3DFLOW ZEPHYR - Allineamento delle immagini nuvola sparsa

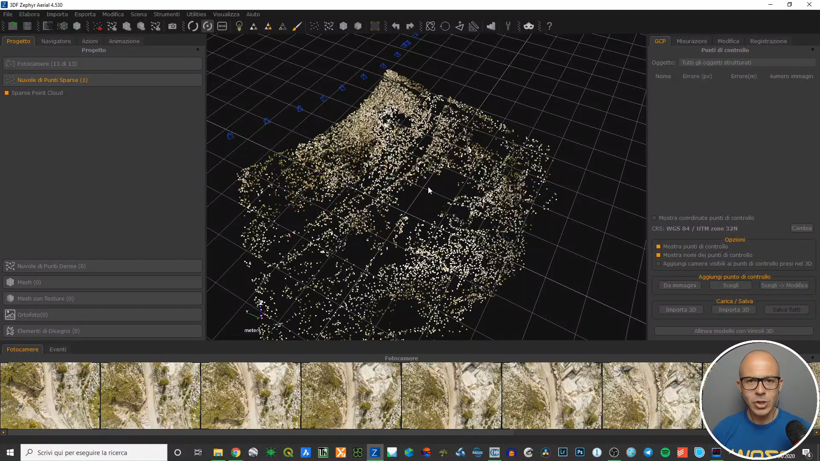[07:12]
i punti di allineamento che il software ha trovato nel confronto a coppie tra le immagini dopo aver generato, calcolato e organizzato i features point per ciascuna immagine. Voglio farti vedere, caricate su Cloud Compare,
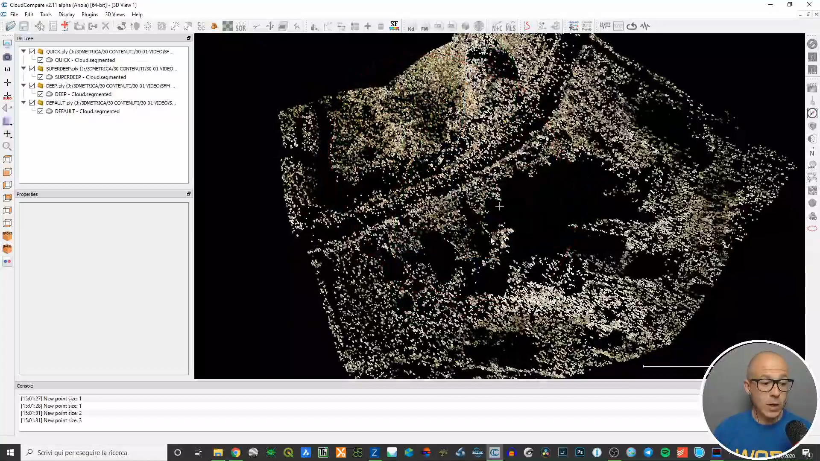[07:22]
4 elaborazioni diverse con parametri diversi,
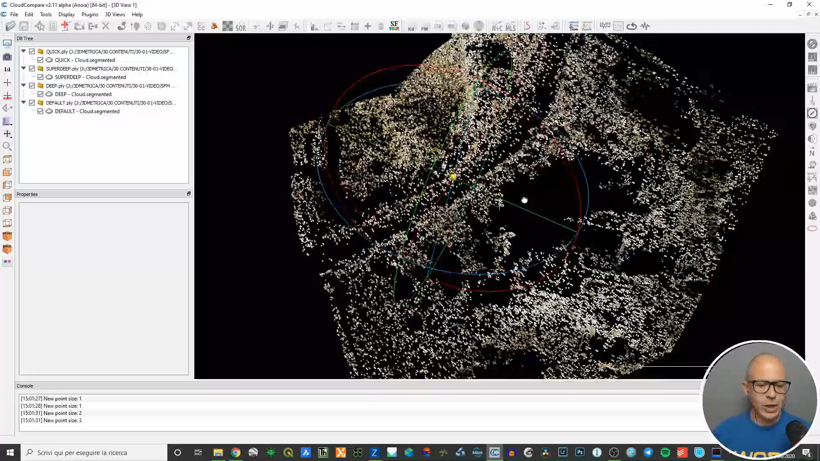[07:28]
quindi ho lasciato invariato l'utilizzo della categoria foto aeree e ho fatto 4 elaborazioni diverse, una veloce, una di default, una parametri avanzati e una, sono entrato nei parametri avanzati, scusa, parametri avanzati no, analisi profonda, poi la quarta,
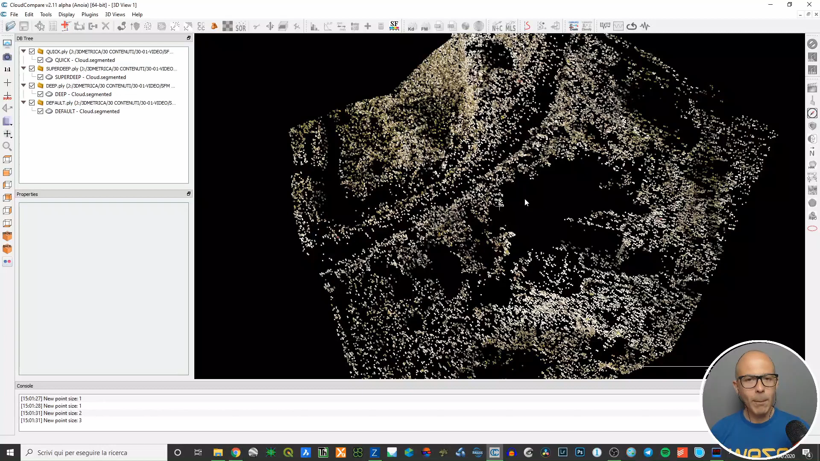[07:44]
sono entrato nei parametri avanzati e ho pompato tutto al massimo per cercare di fare l'analisi più profonda che c'era a disposizione. Allora vediamo che questa è la nuvola di punti sparsa, legata al derivante dell'elaborazione veloce, quick, sono 4000 punti, se accendo la nuvola di punti legata all'elaborazione default è questa, vedi già che le cose sono cambiate, quindi i punti sono di più e i punti nello specifico sono 11.000.
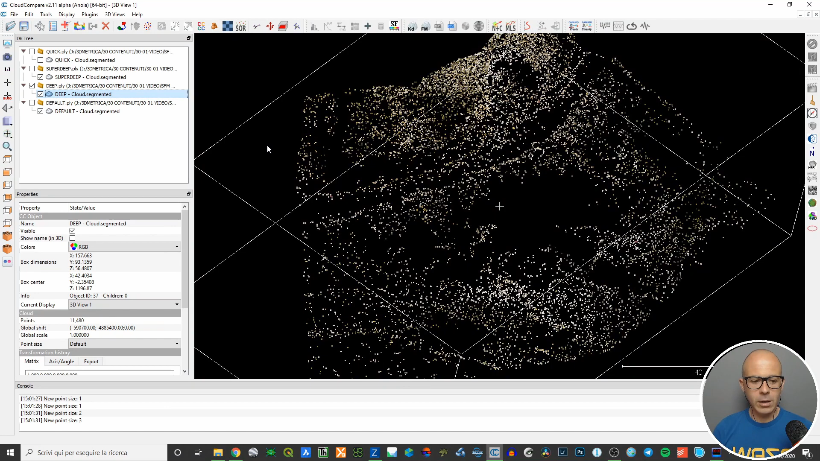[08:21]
L'elaborazione profonda, questa, mi ha dato 11.500 punti, in realtà non c'è stata una grande differenza tra l'elaborazione profonda e l'elaborazione di default, più o meno i punti sono quelli e anche la distribuzione è quella. Se passo poi alla distribuzione su chi ho chiamato super deep, quindi con i parametri molto avanzati, qui le cose sono un po' diverse perché i punti arrivano ad essere quasi 30.000.
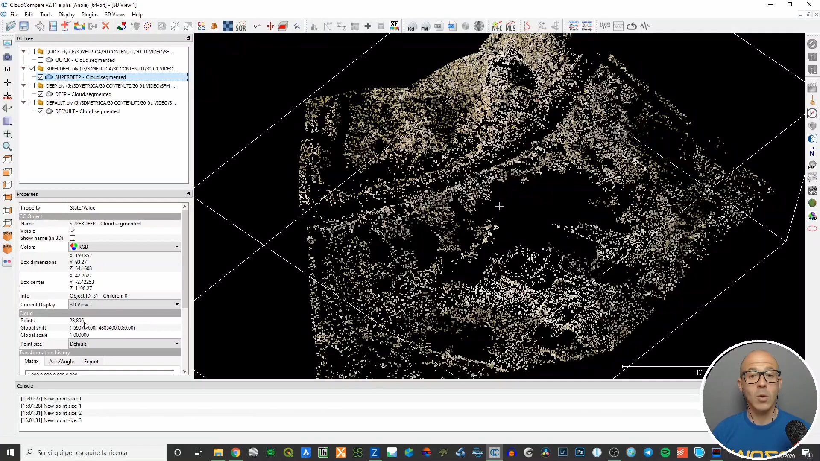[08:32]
Quindi vedi come a seconda dei parametri di elaborazione,
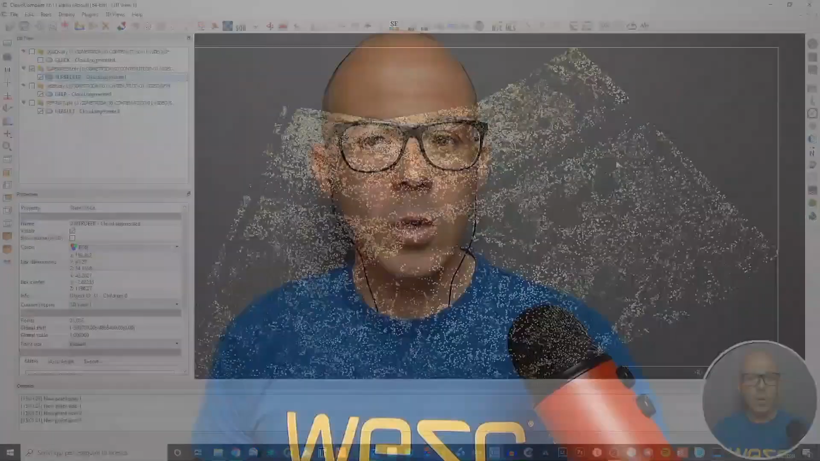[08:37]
di quello che stai utilizzando, le cose cambiano in termini di matching points.